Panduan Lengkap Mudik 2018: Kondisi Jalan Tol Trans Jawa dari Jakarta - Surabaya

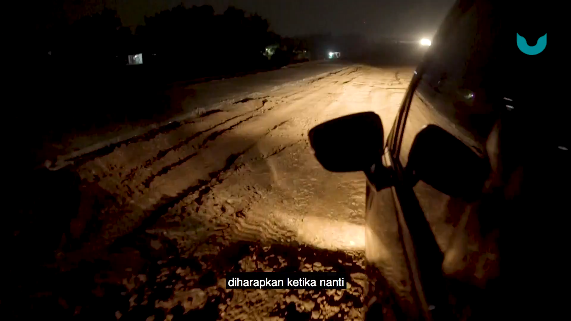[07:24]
Ya diharapkan ketika nanti ketika puncak arus mudik semua sudah bisa dilewati, walaupun nggak bisa
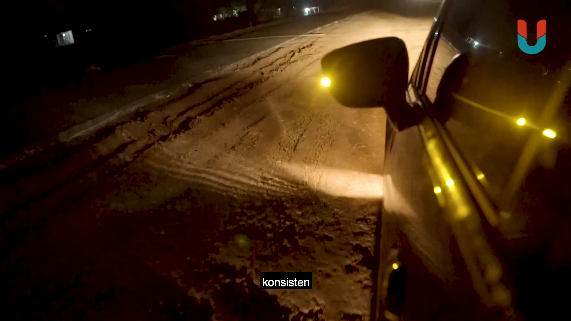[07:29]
konsisten nyaman jalanannya, tapi seenggaknya ini bisa jadi alternatif bagi yang mau menuju ke Semarang.
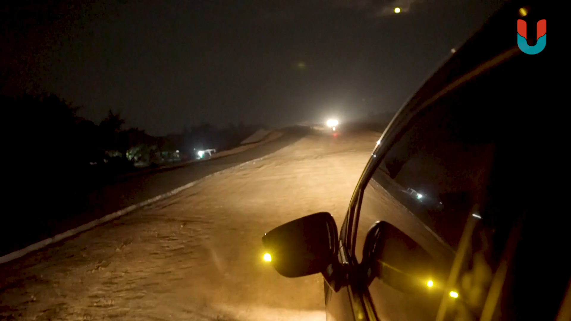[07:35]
Kondisi jalan dari arah Pemalang Batang benar-benar gelap, dan karena masih proses pengecoran,